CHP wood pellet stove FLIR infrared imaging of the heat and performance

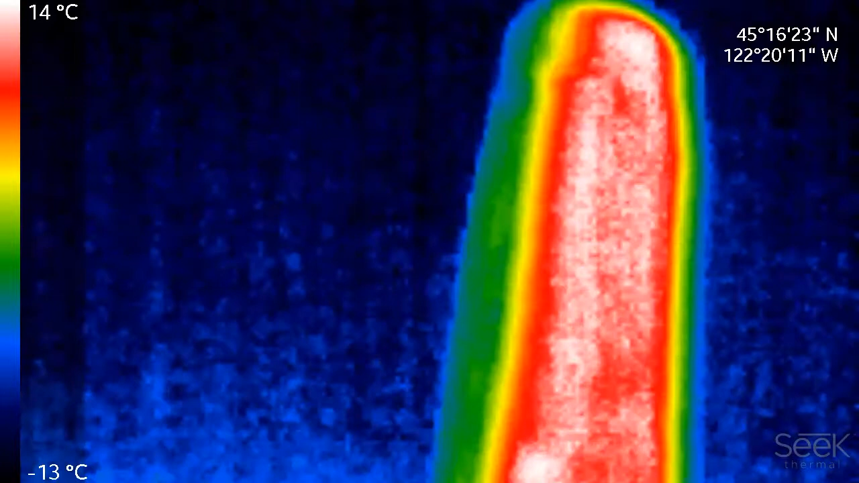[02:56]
On screen: scale top 14°C, scale bottom -13°C
there's no heat much in that yet
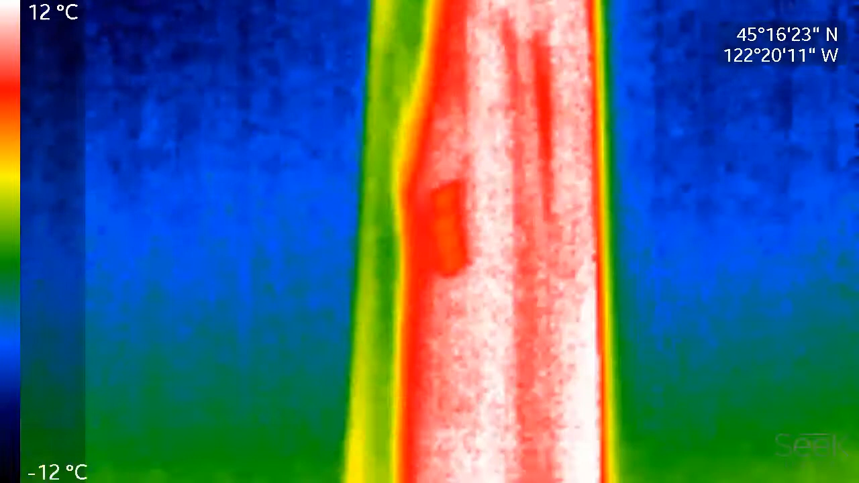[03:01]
On screen: scale top 12°C, scale bottom -12°C
it's got a ways to go to get fully lit
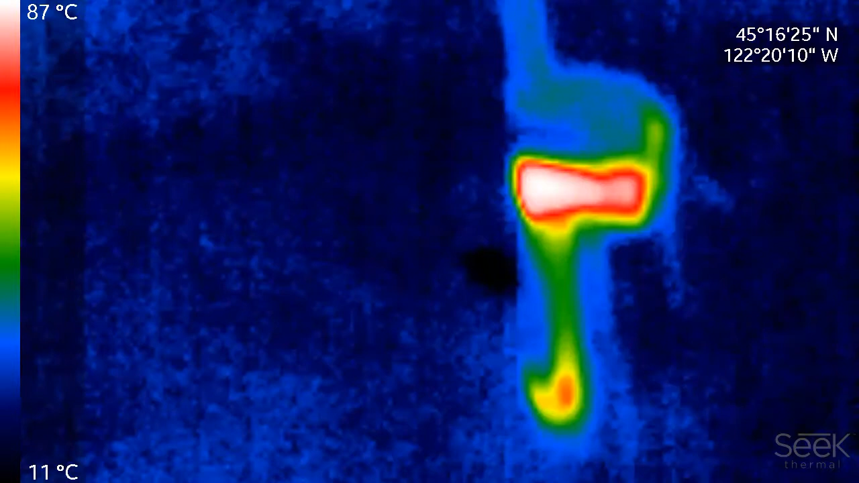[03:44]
On screen: scale top 87°C, scale bottom 11°C
take a look at the side end view here I'm gonna put a little cr南 eye
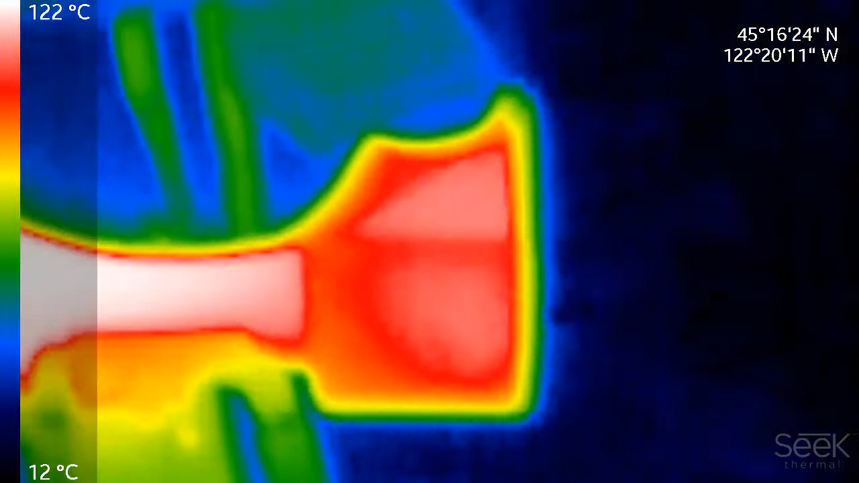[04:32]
On screen: scale top 122°C, scale bottom 12°C
Oh, that's pretty hot to the touch now.
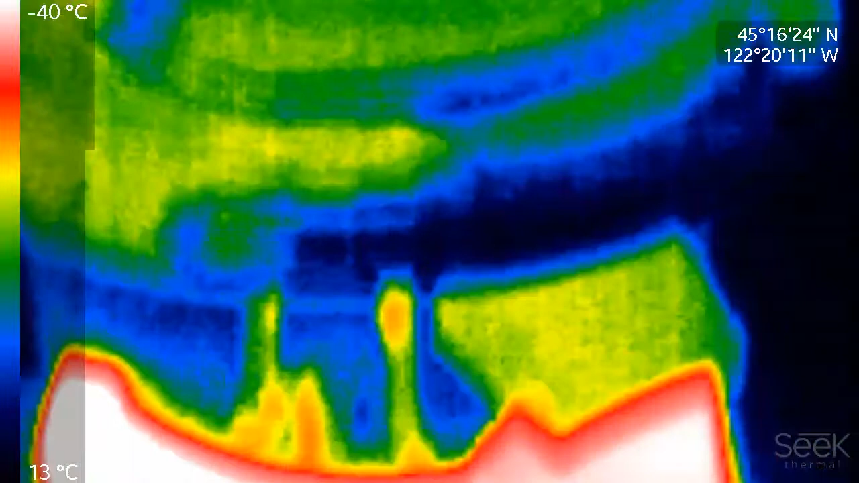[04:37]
On screen: scale top 13°C, scale bottom -40°C
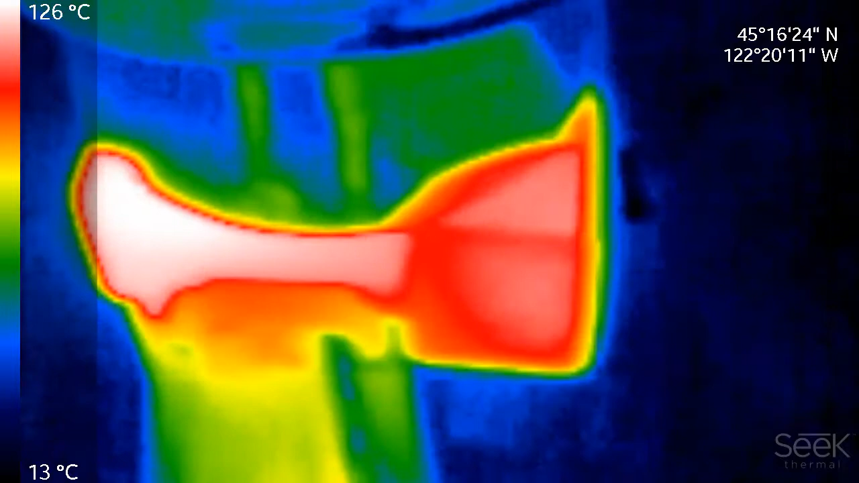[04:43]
On screen: scale top 126°C, scale bottom 13°C
The water is starting to steam up.
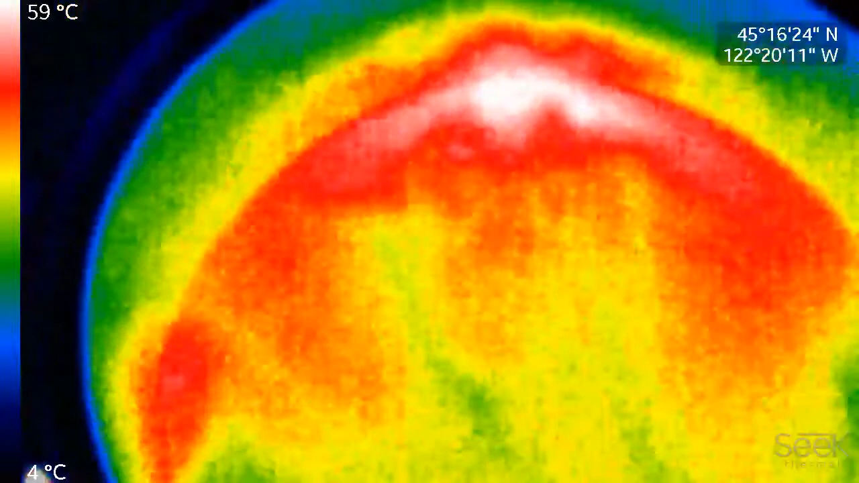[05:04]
On screen: scale top 59°C, scale bottom 4°C
Yep, definitely getting warm in that corner.
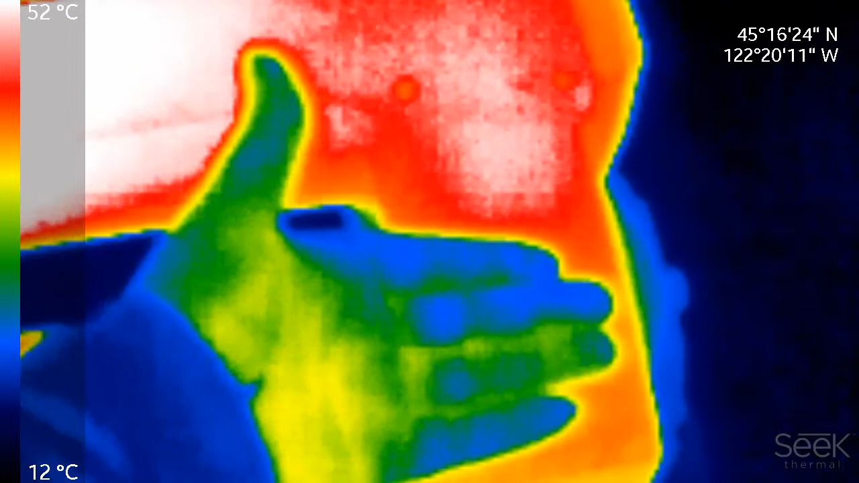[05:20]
On screen: scale top 52°C, scale bottom 12°C
it's not hard leaving the back of your hand on the exhaust for now.
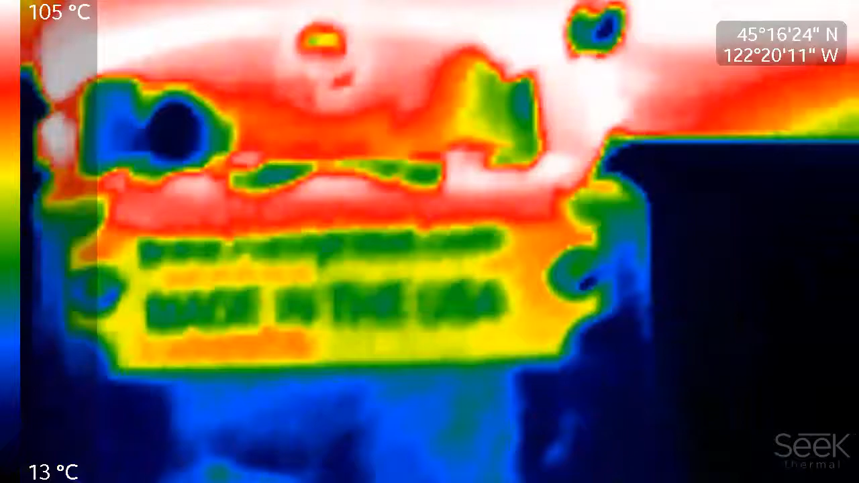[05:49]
On screen: scale top 105°C, scale bottom 13°C
That's kind of cool. That tag's going to end up getting burnt.
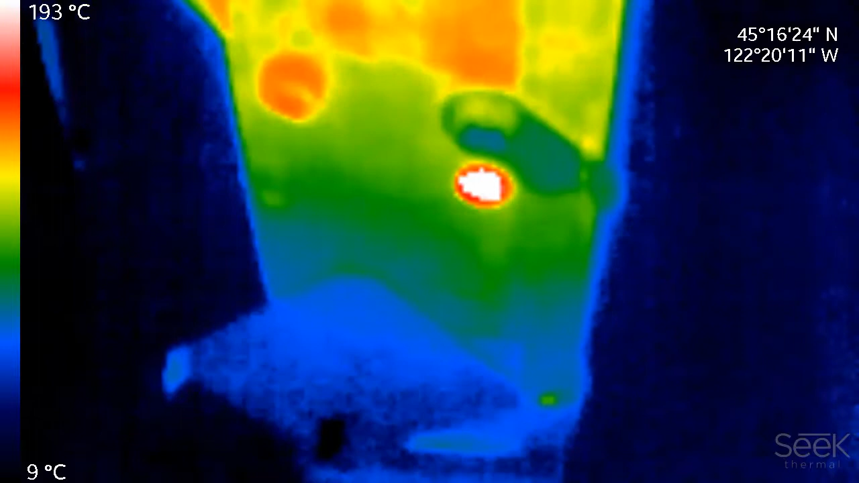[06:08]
On screen: scale top 193°C, scale bottom 9°C
It's starting to burn. Thank you. Thank you.